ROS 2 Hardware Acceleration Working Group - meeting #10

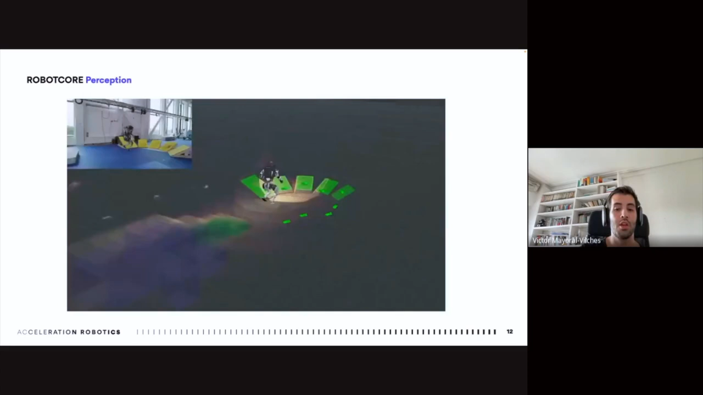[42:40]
Because moving faster or with more dexterity, depending on how you look at it, requires faster perception computations.
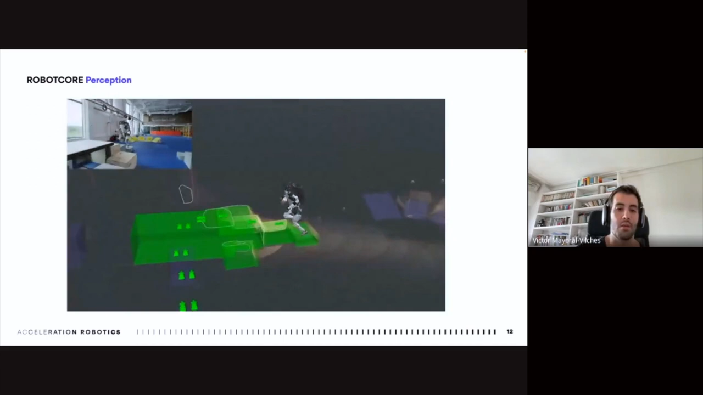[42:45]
Atlas, from Boston Dynamics again in this slide,
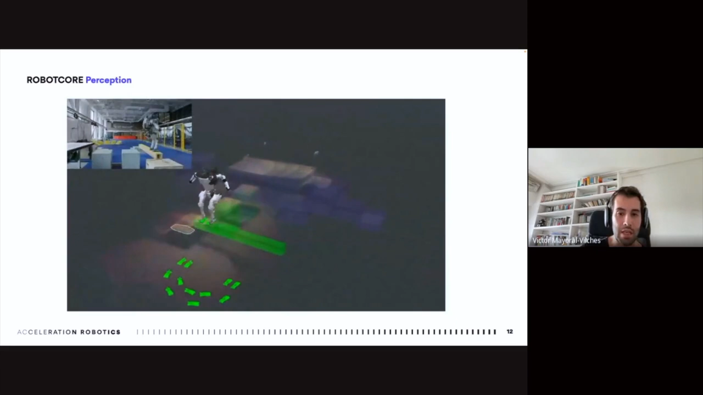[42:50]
uses perception, in this case, to identify, navigate, and jump around obstacles.
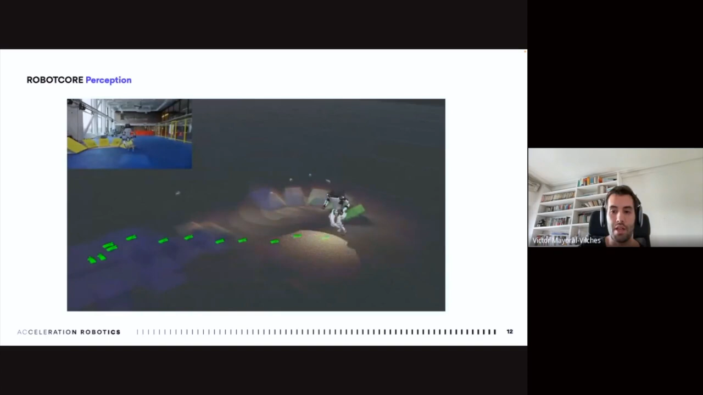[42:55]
Edge perception, in this case, because perception is happening at the edge, is key to navigate.
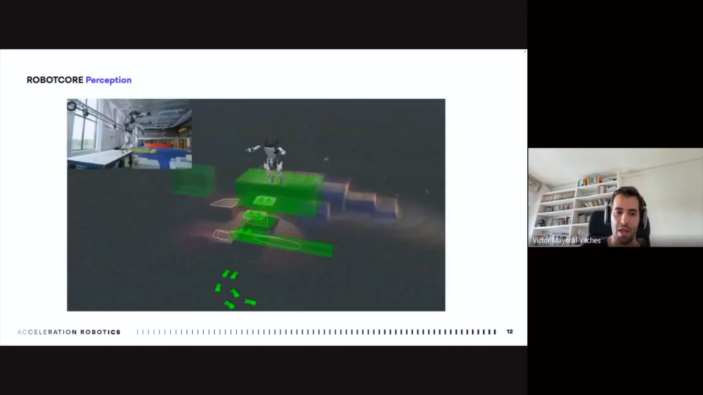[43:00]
And there are environments that change, which are most of the ones you experience every day in the human world.
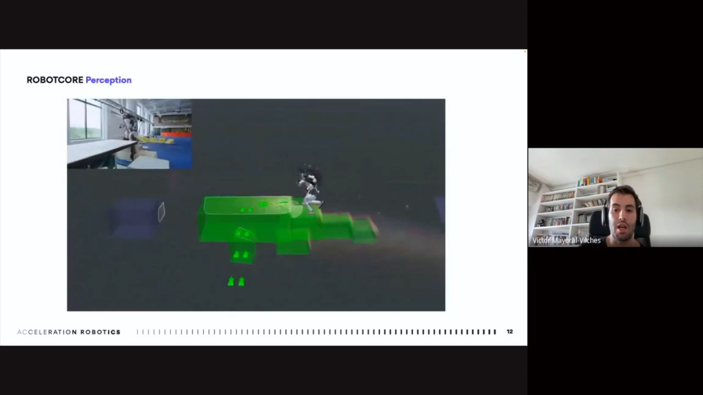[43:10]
So, Atlas itself in here, leverages time of flight, so depth cameras, to generate point clouds of the environment, particularly at 15 hertz, so 15 times per second.
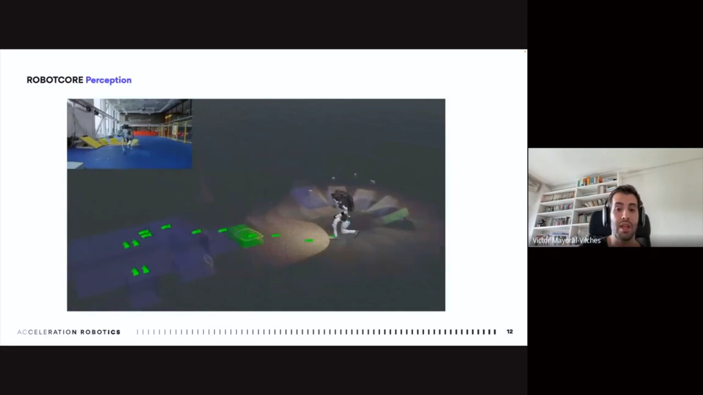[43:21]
The point cloud is large, and a huge amount of data, and it needs to be processed directly at the edge, so that the time is reduced, and thereby directly in the robot.
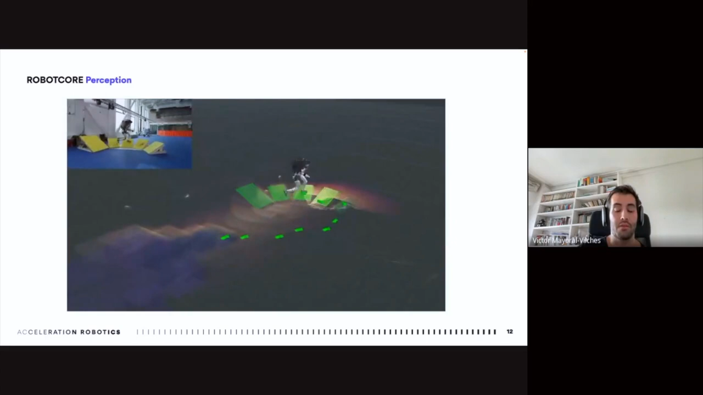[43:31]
And if it does so, this leads to the smooth behaviors you see, reducing any latency from the sensors and all the way into the actuator.
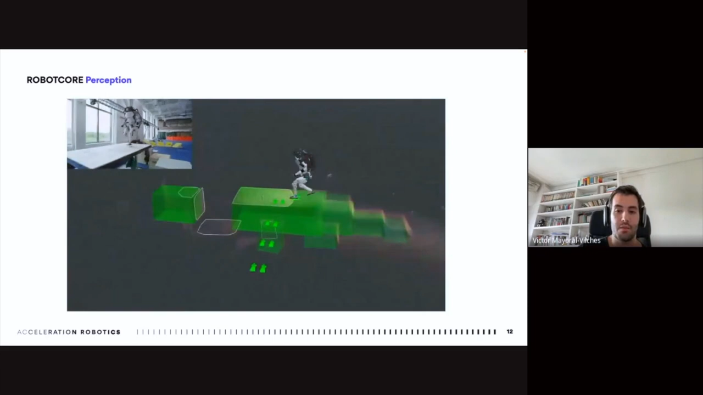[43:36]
So keeping it all into the edge is crucial.
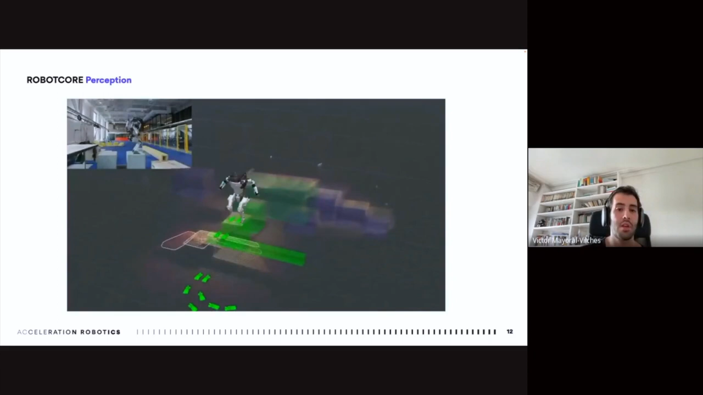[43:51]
much, much more impressive aspects.
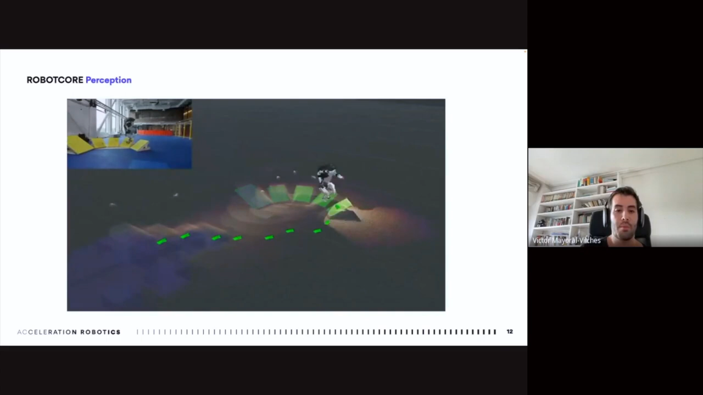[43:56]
In particular, perception, in this case, extracts surfaces from this point cloud,
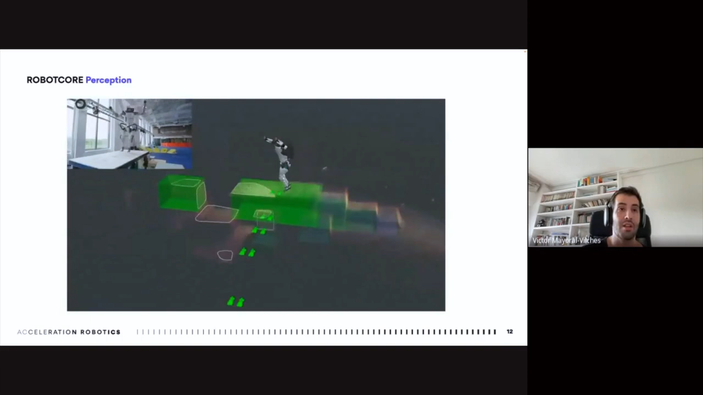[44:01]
which are then used to plan actions, where exactly it needs to put its feet, in the order of tens of milliseconds.